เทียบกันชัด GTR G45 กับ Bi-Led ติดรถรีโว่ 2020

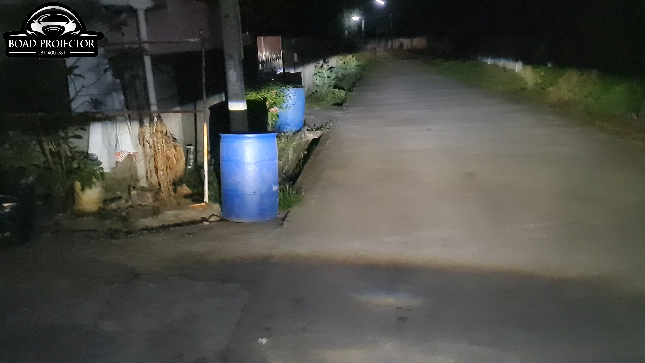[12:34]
้หน้าโรงงานที่สุดแล้ว WHEN นี้มาได้ประมาณนี้เลย แสงกว้างมากๆ umphอม Eachก็ยังเห็นแสงอยู่ระยะตรงนี้เราลองมาดู Projector GTR G45 กันบ้างเป็นไงครับผมแสงเช็มมากๆ แล้วดูระยะแสงถึงกำแพง